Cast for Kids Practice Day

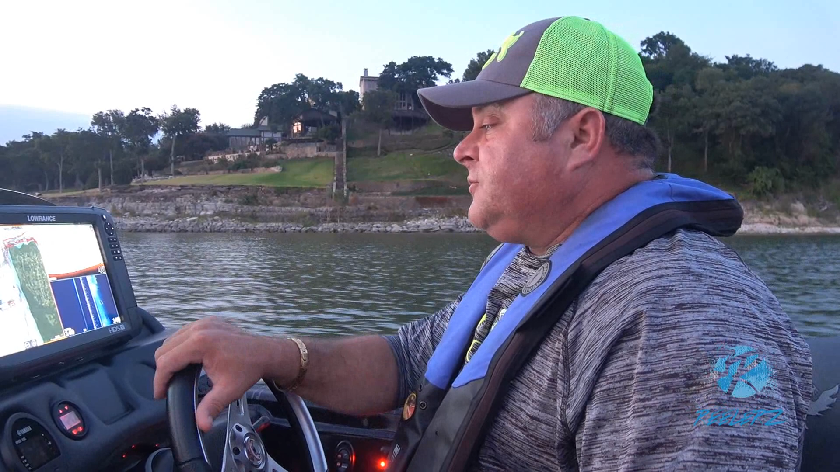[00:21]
Look right there. There it is. If you look right there, I just found what I'm looking for. That's an old house foundation. And if you look right there, there's a fish right there where I just marked. Things like this, you know, you show up for a charity tournament, but you feel obligated to go out and do your best to try to put your bidders that, you know, whoever bids on me, I want to go out and make sure that they catch fish. This first time I was on the lake was last year. So I was here in this area.